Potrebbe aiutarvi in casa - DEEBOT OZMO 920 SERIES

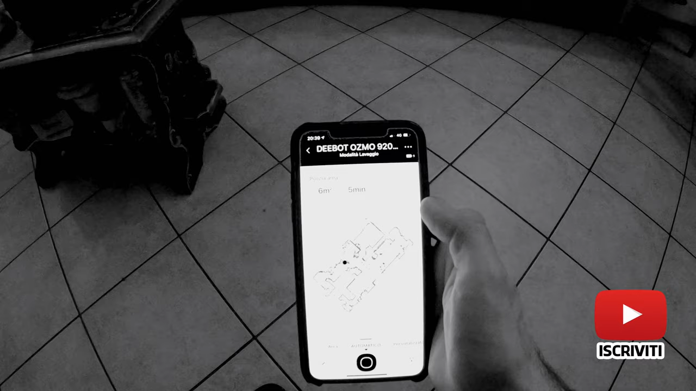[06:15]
Pim Dal robottino Vedete Questa è la mappatura Della mia casa Qui abbiamo Personalizza
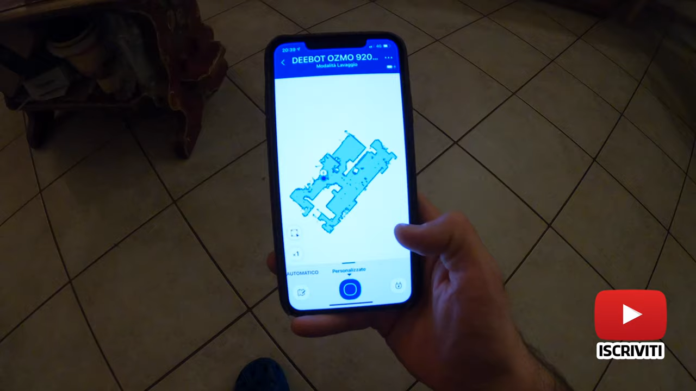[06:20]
Che vi fa le arre Da fare Schiacciando questo Dopo abbiamo Automatico
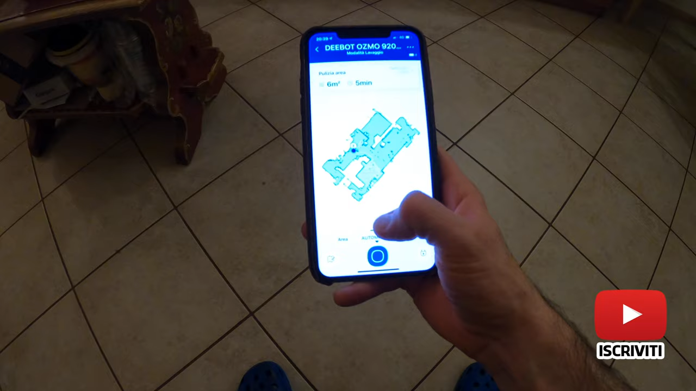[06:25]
Lui parte Come schiacciarlo manualmente Come vi facevo vedere Prima dal tastino
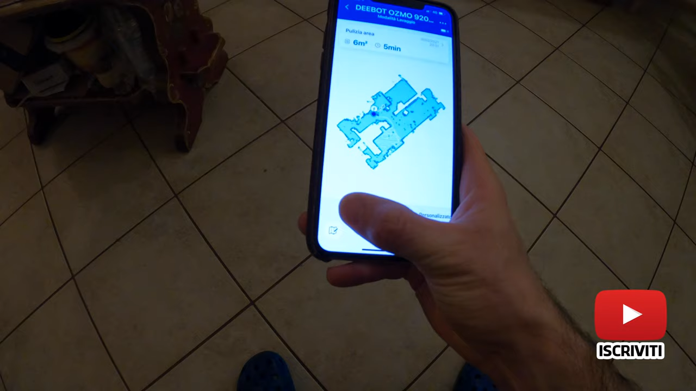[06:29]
Oppure area
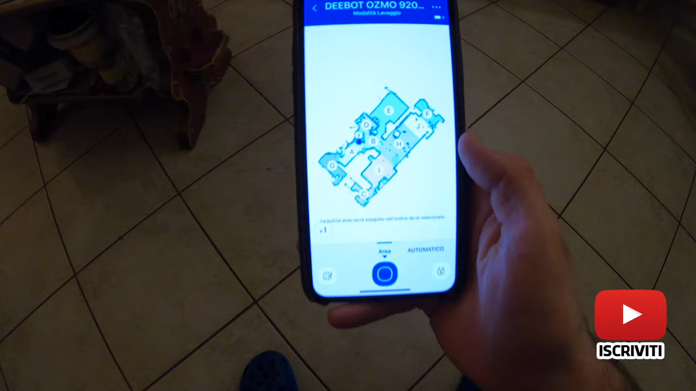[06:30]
Questa è l'area In cui ho diviso La casa di mia mamma E gli diamo Un ordine Se io dico Che voglio partire Prima dall'entrata
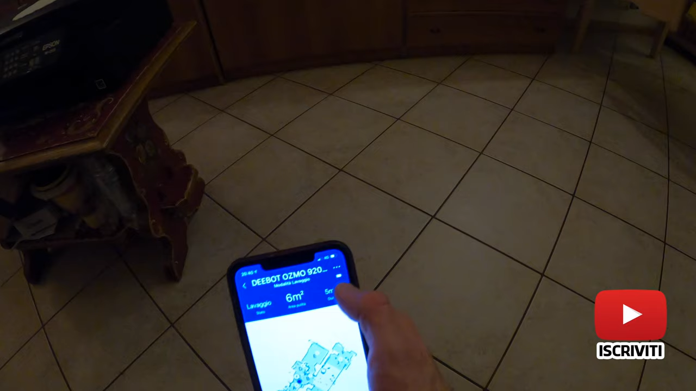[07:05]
carica Di batteria Del robottino Come vi dicevo Prima
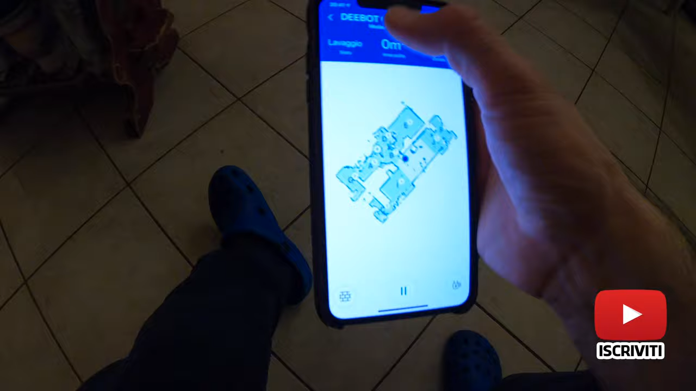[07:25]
farvi Più Piani Se avete Più piani Da